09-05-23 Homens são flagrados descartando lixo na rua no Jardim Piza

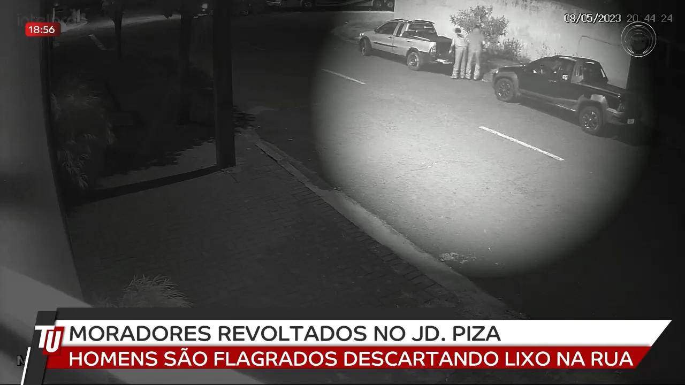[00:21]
O que chama atenção é que os dois homens não se preocupam com carros que passam pela rua Bolonha e nem mesmo com pedestres que caminhavam por ali. O flagrante do descarte irregular no Jardim Pisa, na zona sul de Londrina, foi feito pelas câmeras de monitoramento de uma empresa.